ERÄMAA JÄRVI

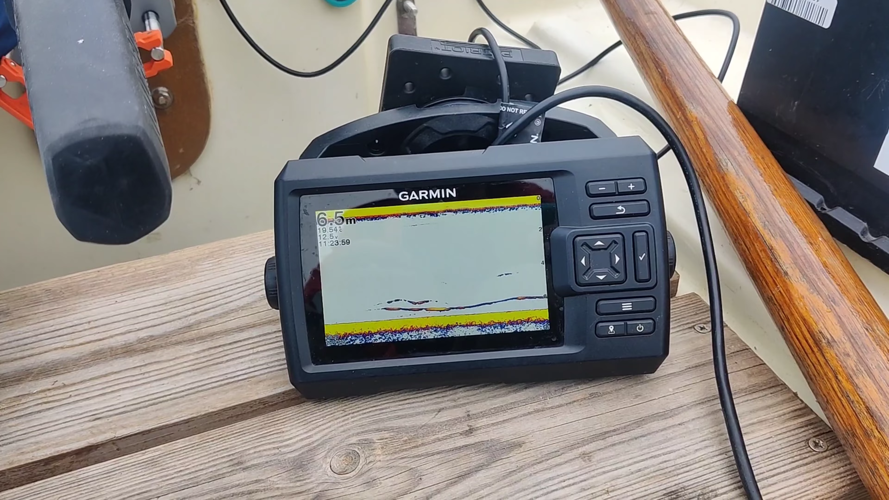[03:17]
On screen: depth 6.5 m
Joo Siä piirtää toi Metri Tai puoli
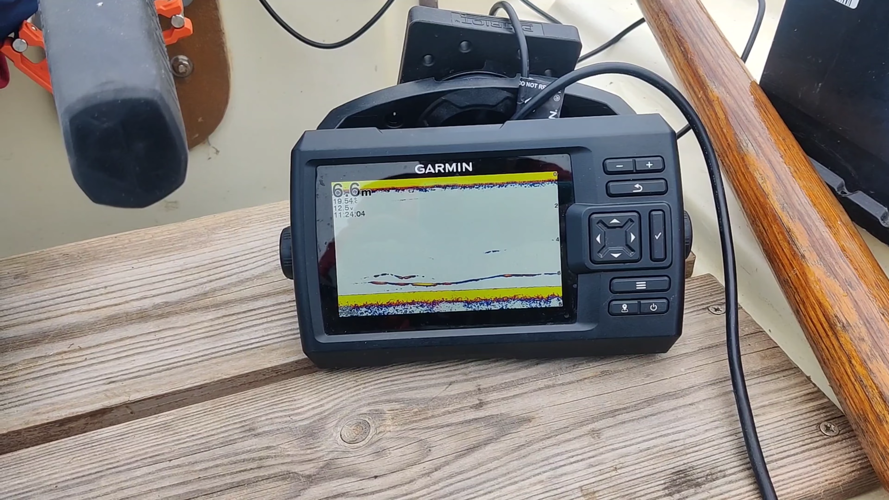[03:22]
metriä Pohjan yläpuolelle Meni tosi ihan isoja kaloja äsken Ja Mä nyt tässä kokeilen Mä oletan et ne on kuhii Tässä on aika hyvin vettä Tää on muuten tää Nuuksio Pitkäjärvi Niin tää on tosi mahtava Sit korkeat kalliot Ja